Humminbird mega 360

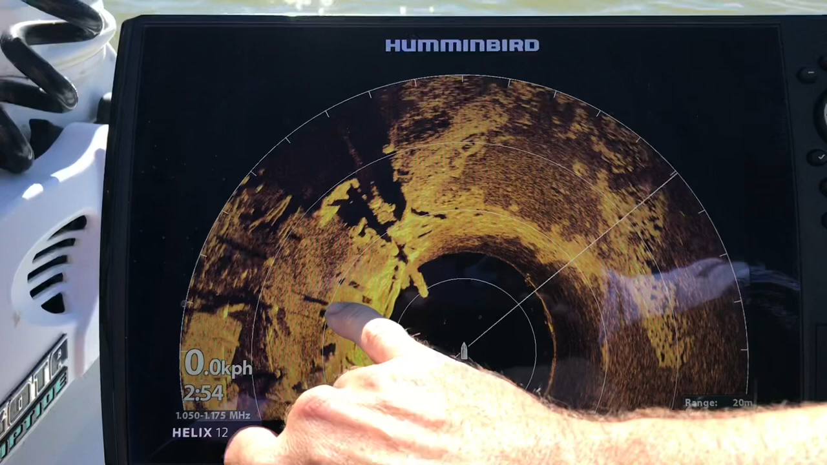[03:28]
area here uh structure you can see the changes in the bottom uh hardness over here as
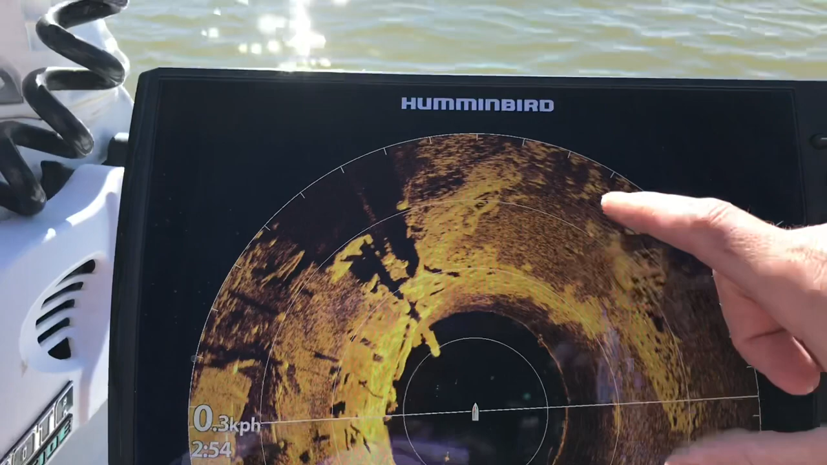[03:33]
On screen: speed 0.3 km/h
well you can see gravel rock yeah so this is a um
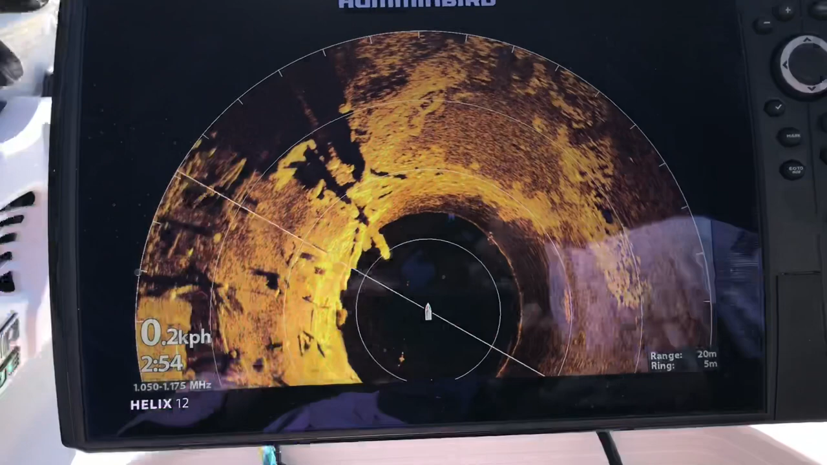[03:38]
definitely a game changer and we've already had success using it we'll put that back on full 360.